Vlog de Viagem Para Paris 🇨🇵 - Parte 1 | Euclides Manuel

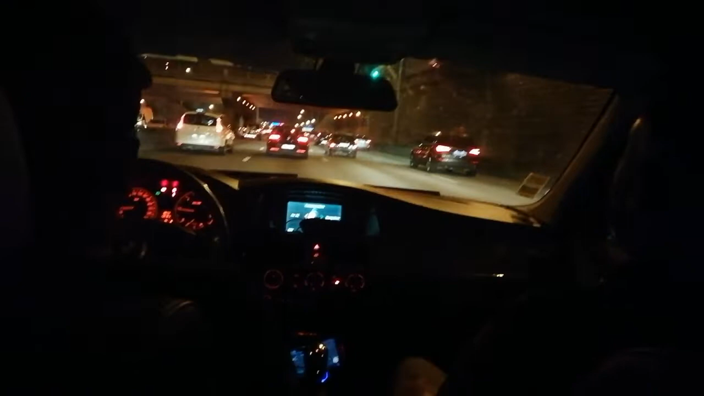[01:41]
tem que ter engarrafamento, e ficamos por aí, uma hora, só para chegar até ao centro de Paris, ficamos uma hora, no engarrafamento, e chegamos no mesmo dia, não foi uma viagem, demorou outro dia, e estávamos a girar um pouquinho em Paris,